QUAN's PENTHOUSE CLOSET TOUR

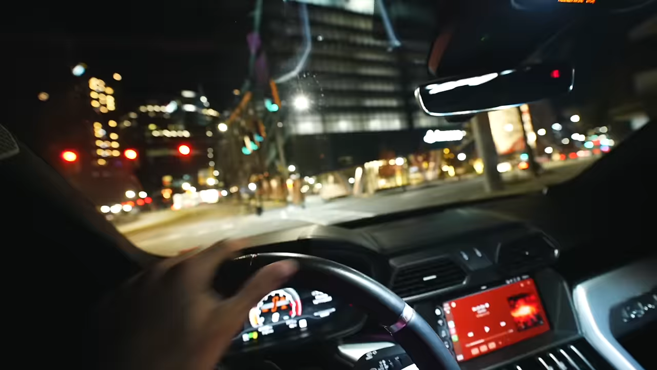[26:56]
We got 12 up here. But just look how beautiful this shit is.
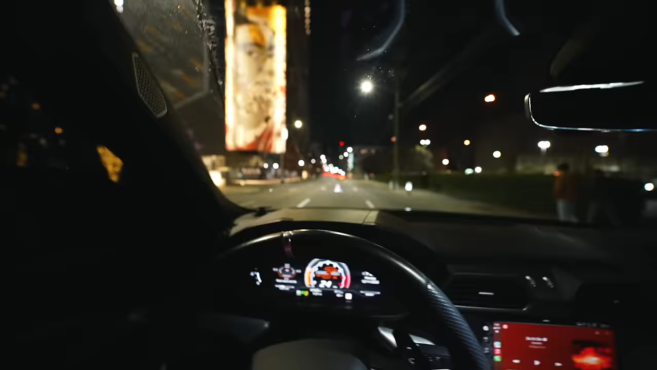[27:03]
Clean it down. Like, just take a look. Adapt it. Adapt to the environment. Look at that. Just straight city lights. Like, that shit just motivate me. It motivates the fuck out of me, buddy.